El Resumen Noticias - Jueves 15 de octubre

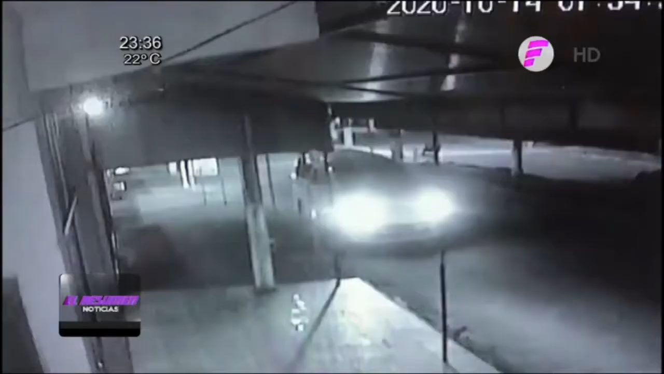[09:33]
Mediante las imágenes de cámaras de circuito cerrado de locales cercanos, se puede observar que llega al sitio una camioneta que presuntamente sería de la marca Toyota, modelo Noah.
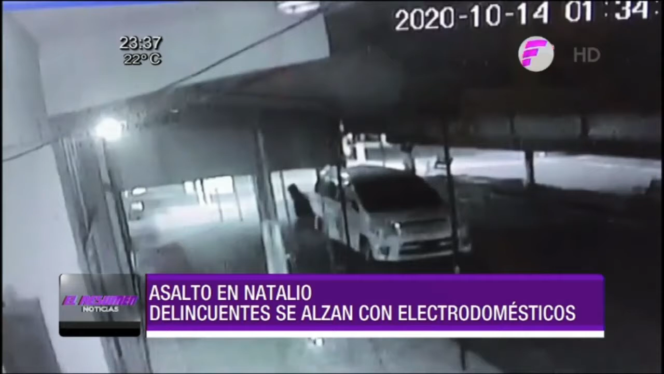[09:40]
Estaciona frente al comercio cerca de la 1:30 de la madrugada. Un hombre desciende del rodado, analiza el lugar y seguidamente bajó otro ocupante con una mochila con las herramientas y proceden a violentar el blindex de la puerta principal del acceso para ingresar y apoderarse de televisores,